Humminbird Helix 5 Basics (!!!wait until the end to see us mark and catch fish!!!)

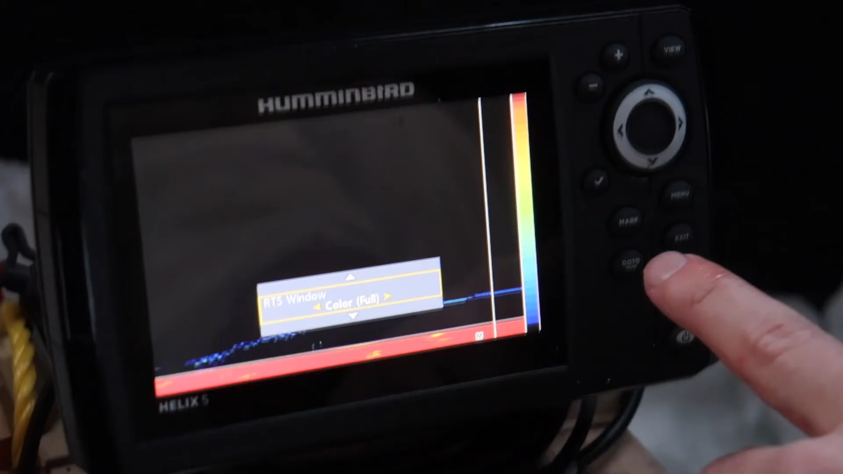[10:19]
all right so back to RTS window full shows it all the way
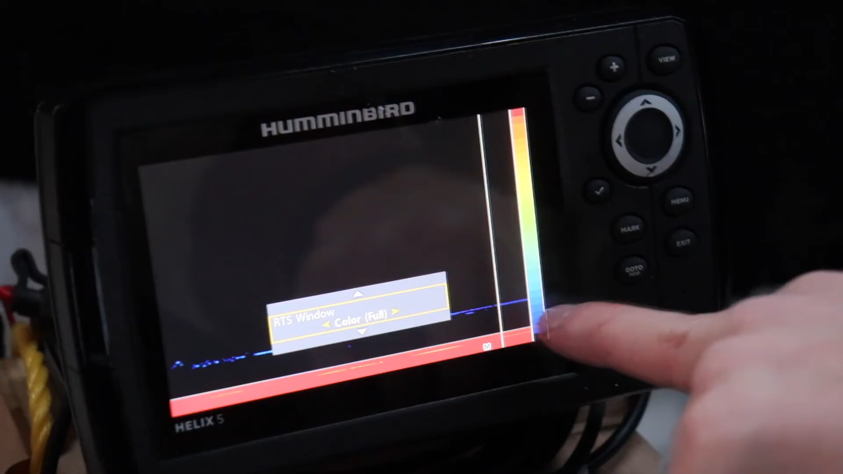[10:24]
across instead of having kind of a how big it actually is
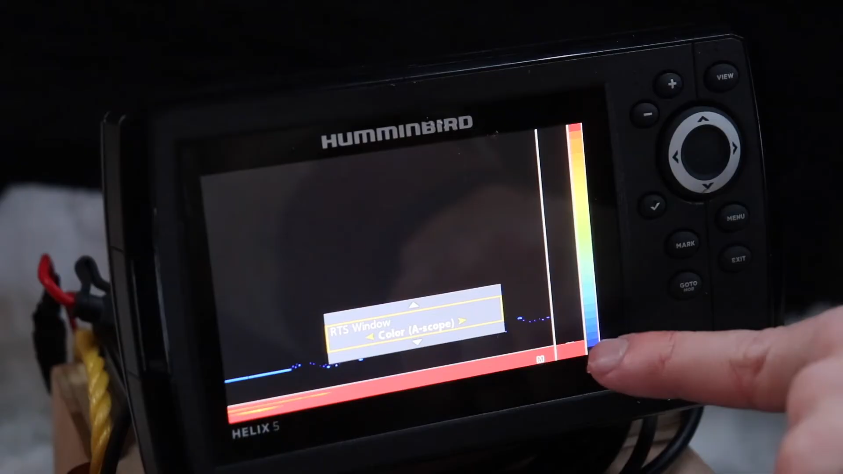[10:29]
and I can barely see it but we turn the gain up
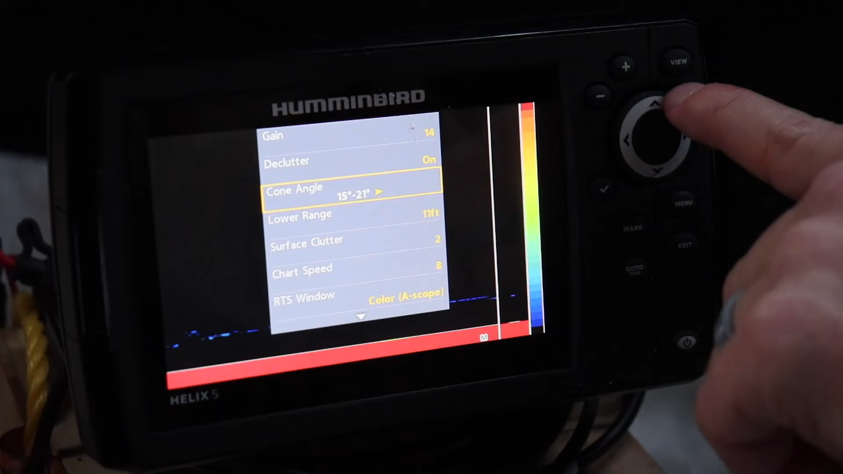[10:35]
you can see it better then
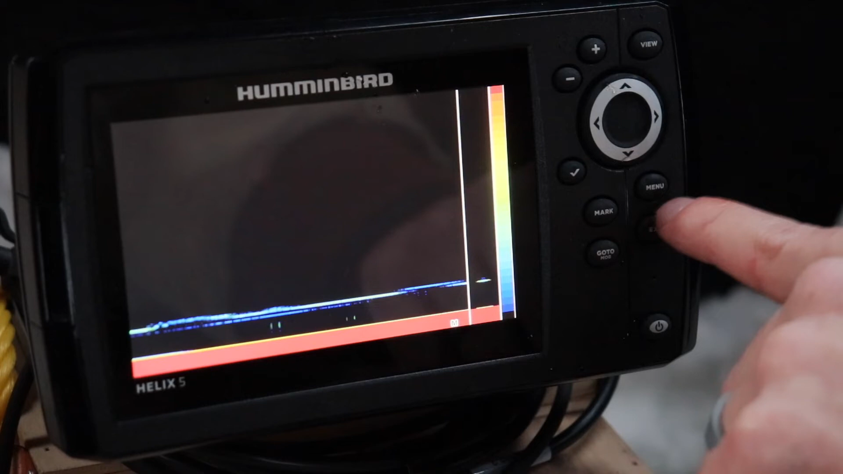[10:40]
narrow and show it's
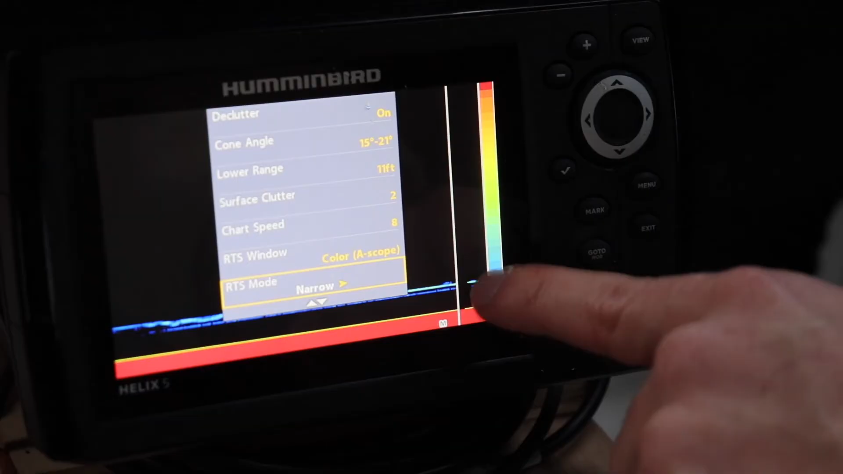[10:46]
how big the RTS window is
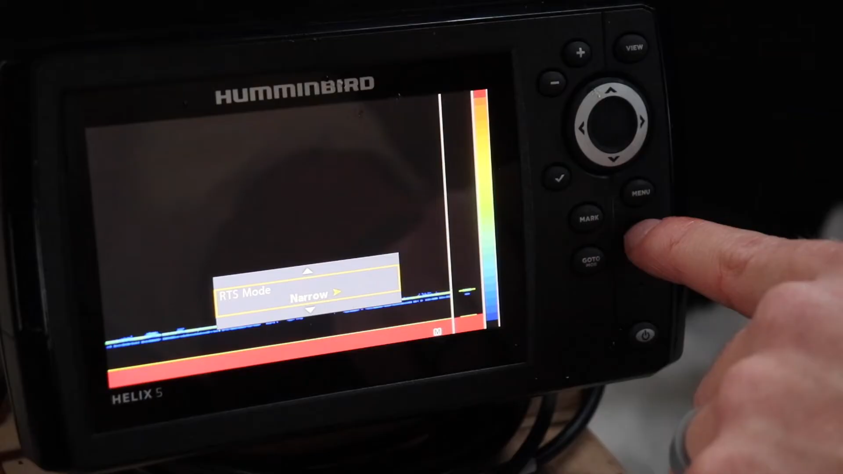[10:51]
narrows good enough for me sonar colors yeah that's pretty self-explanatory
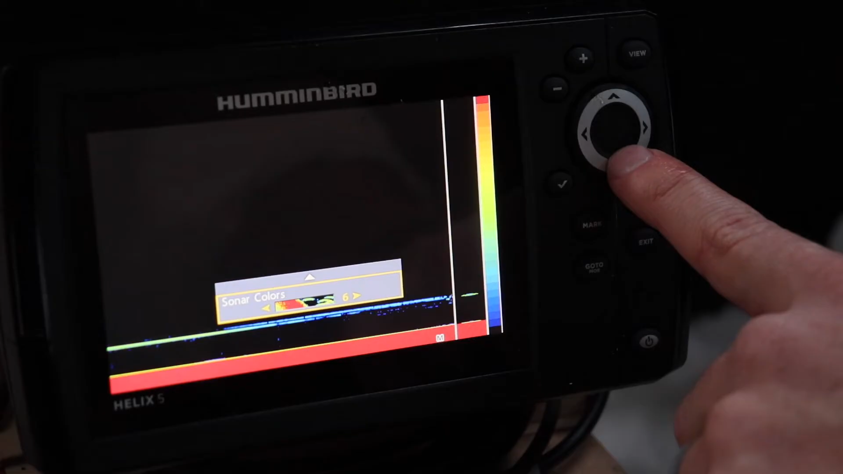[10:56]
find one that you like and that's that for that now different views so
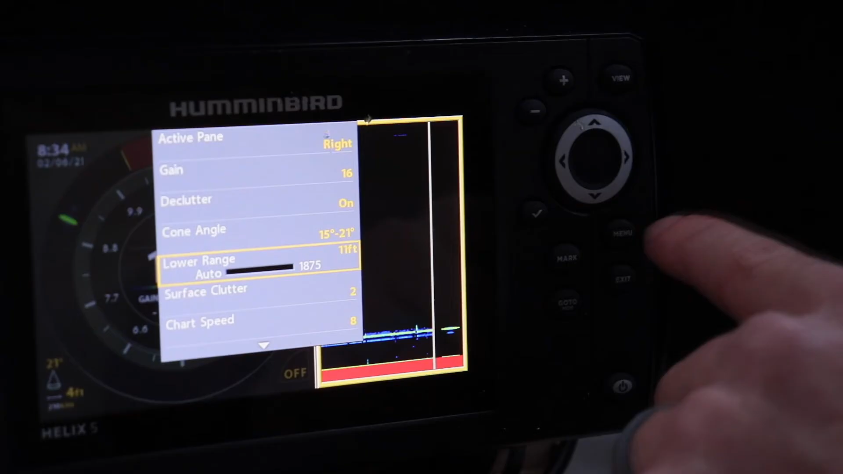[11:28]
depending on where you're at so if you're like oh I can't find lower range I've had an issue where you have to
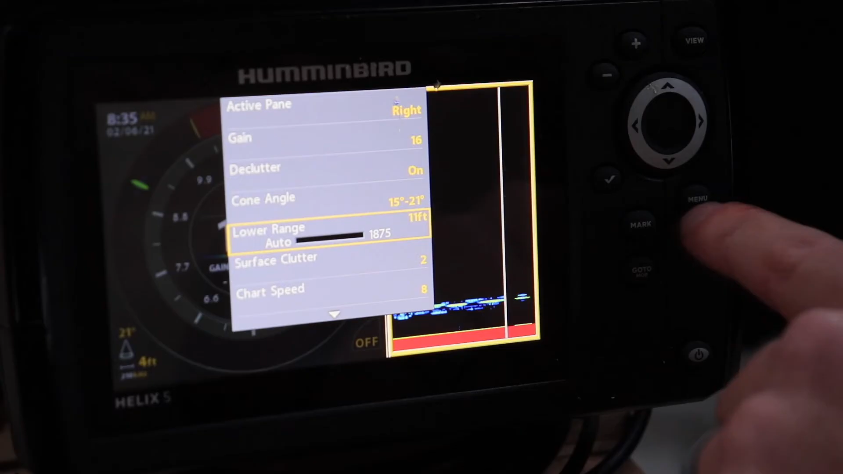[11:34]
make sure you're in one of these views in order to get the lower range to work